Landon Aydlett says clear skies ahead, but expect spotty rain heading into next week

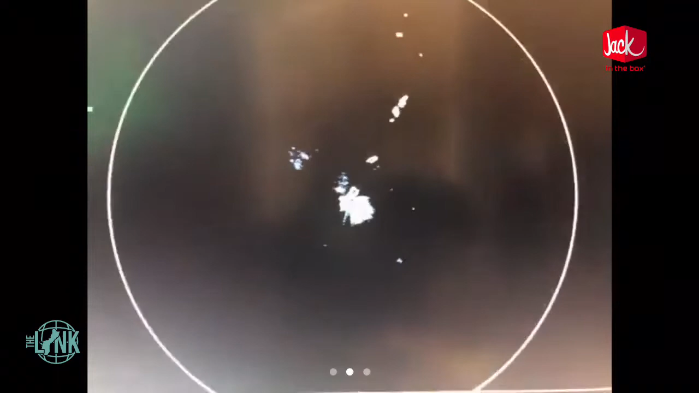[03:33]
absolutely nothing out there uh with the dry conditions large and in control and going to our infrared